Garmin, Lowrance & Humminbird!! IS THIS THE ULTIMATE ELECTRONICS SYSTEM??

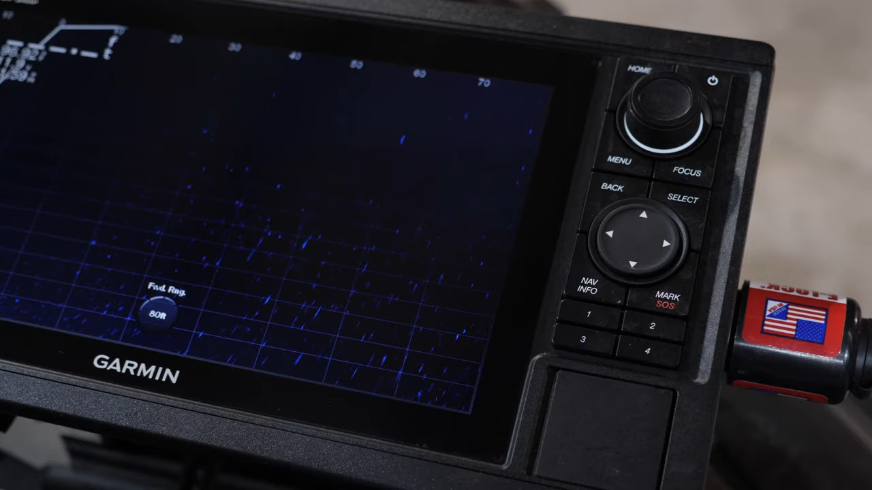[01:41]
that's why we're using all three different brands of electronics we got a garmin 1022 up here that is running our our panoptics live scope we
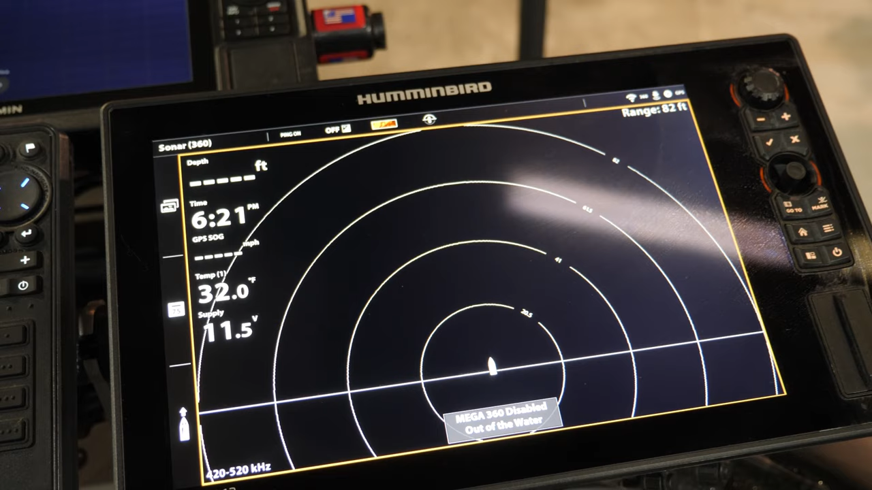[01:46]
On screen: water 32.0°F
got a hummingbird gen 3 12 inch helix unit or solix unit
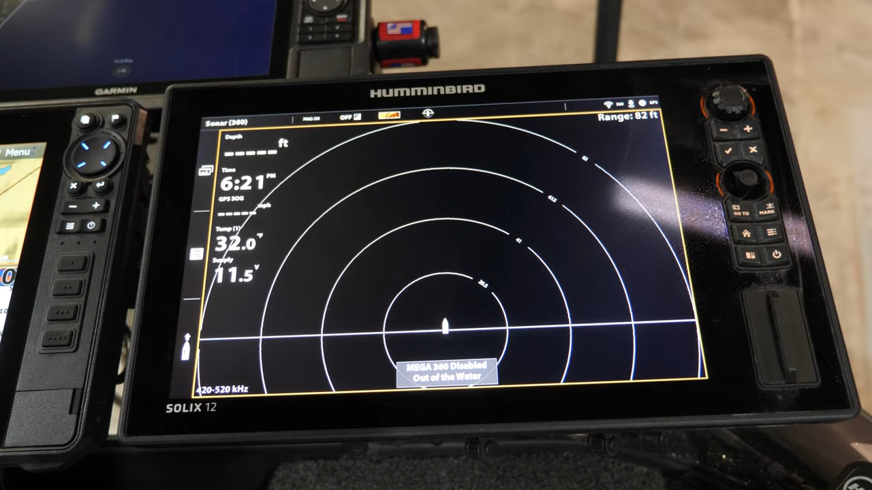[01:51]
rather
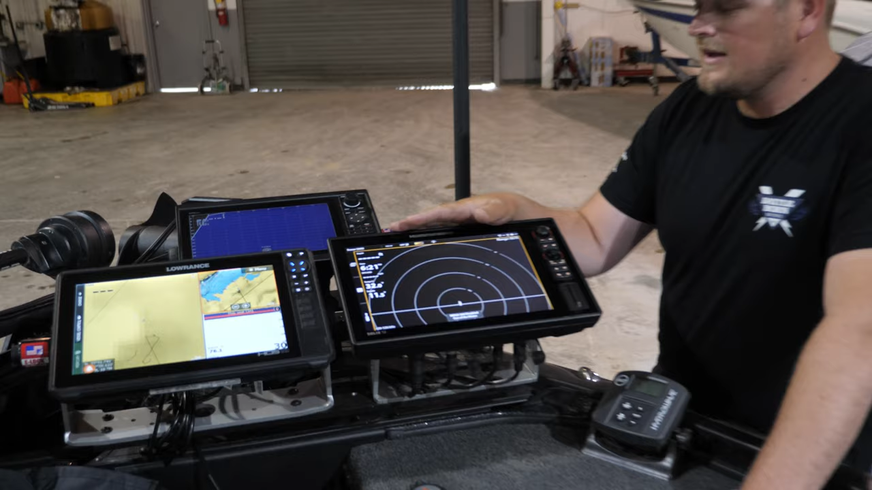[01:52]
and uh that is strictly running my my uh 360 we got mega 360 however we're using it in
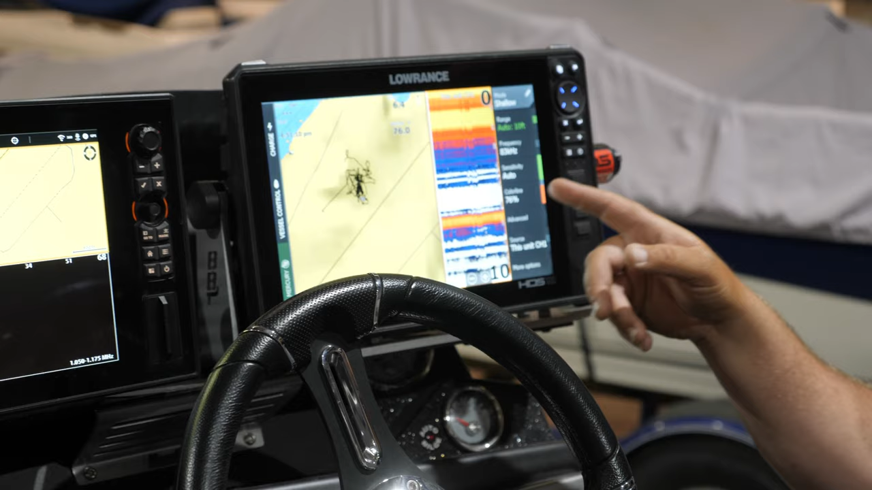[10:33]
read bottom while i'm running um but so i switch between those two but for the
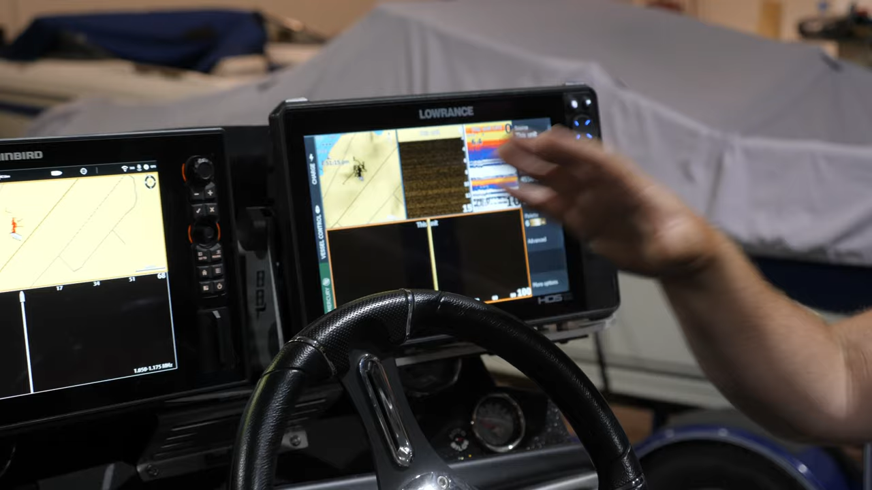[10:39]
most part i'm staying with these two screens uh you can see the map my navionics map zoomed in a lot further so i can see the little details in the in the topography then we've got down scan which is really important for finding fish side scan is really good for finding structure uh